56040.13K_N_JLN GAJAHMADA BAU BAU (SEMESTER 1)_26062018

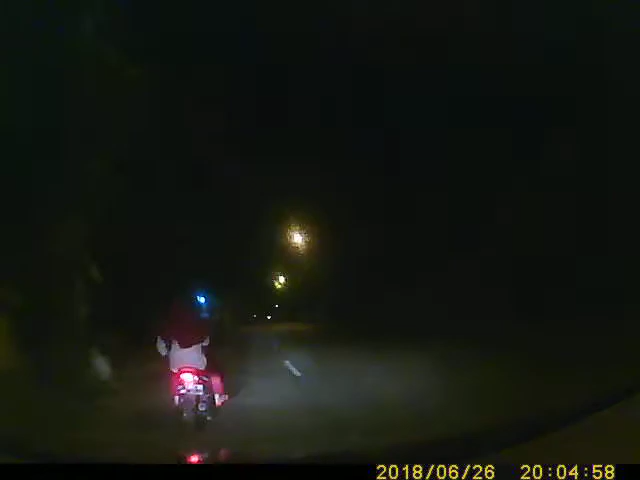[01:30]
Enam ratus Rusak Tujuh ratus Lapan ratus
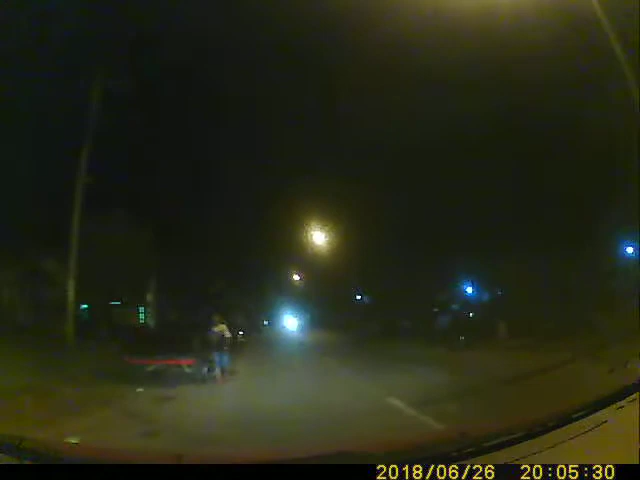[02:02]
Rusak Tambalan Permukaan pasar Sembilan ratus Satu kilometer